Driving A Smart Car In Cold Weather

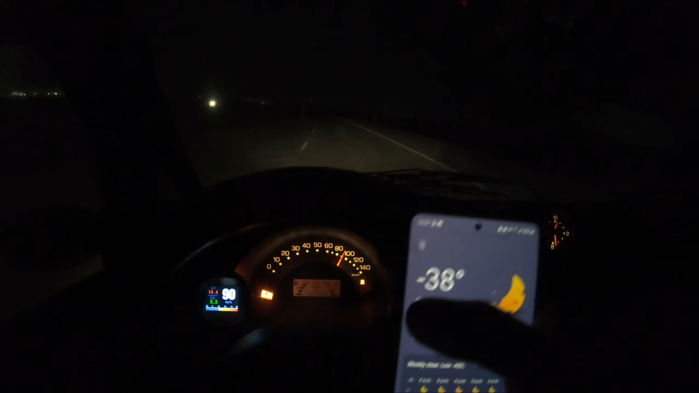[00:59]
okay so as you can see it's minus 38 outside it's very cold I have my recirculate or
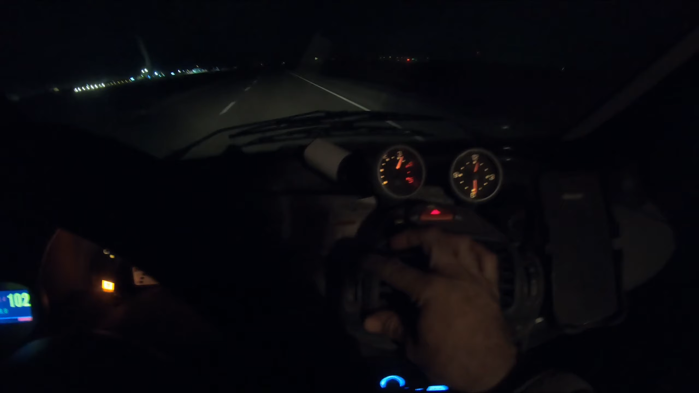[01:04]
fresh air in the middle so it's blowing a little bit on my feet and it's blowing mostly up top I have a little 12 volt car heater blowing on the windshield and it's working pretty good without that the car would be fogging up pretty good the ambient temperature in here is
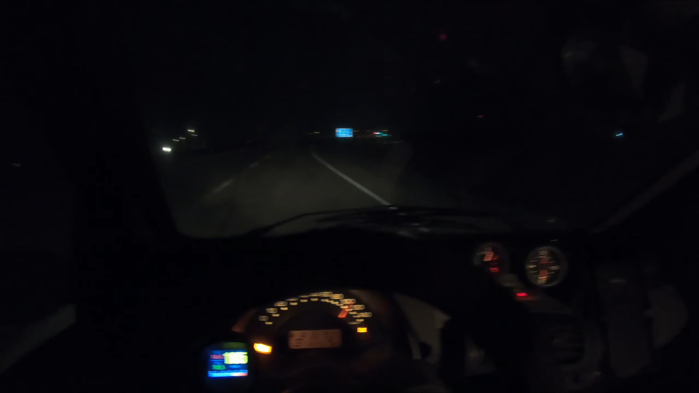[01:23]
probably about I don't know say five to ten above
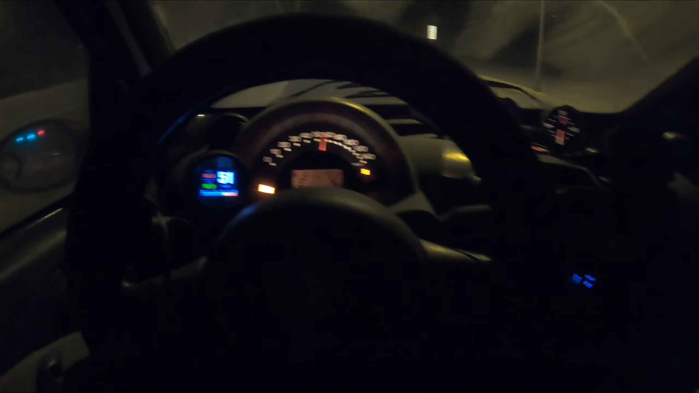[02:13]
wonder my feet are cold I got two bubbles on the dash
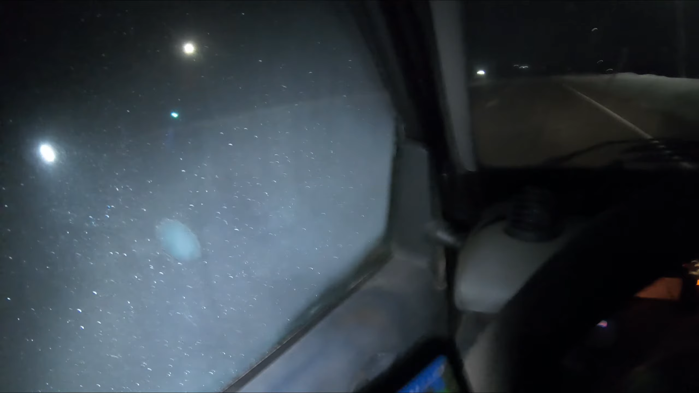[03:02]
and the heater isn't enough to really defrost it that well but as long as I'm not shining the light in here I can see where I'm going